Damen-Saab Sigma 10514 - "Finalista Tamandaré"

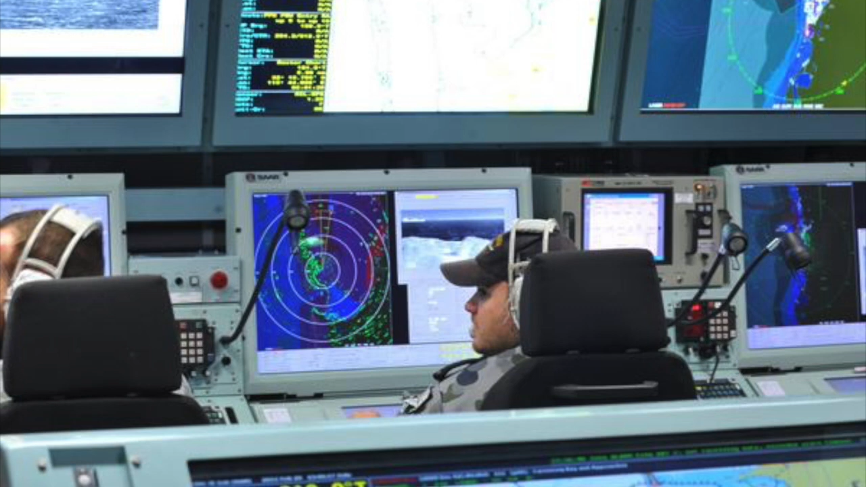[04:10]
Esse sistema foi construído à volta de um computador, que concentra todos os sinais recebidos pelos sonares, radares e outros sensores da embarcação. Com todos esses dados, o computador central filtra as informações, fornecendo aos operadores uma visão mais limpa e clara das ameaças à sua volta, sugerindo contramedidas e automatizando grande parte das tarefas de segurança.